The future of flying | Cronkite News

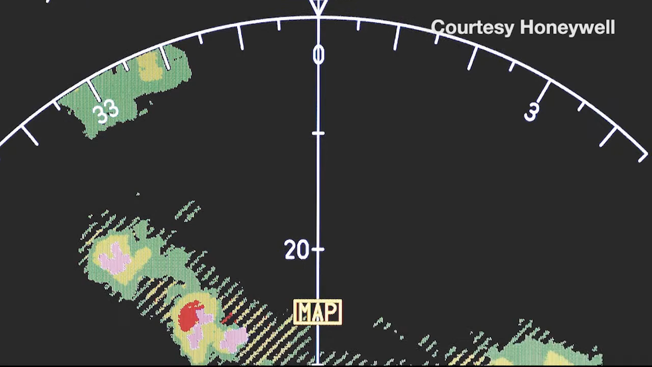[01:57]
Every about 20 seconds it rebuilds this three-dimensional buffer of all that data that's out there and then it presents it to the pilots on the screens up front.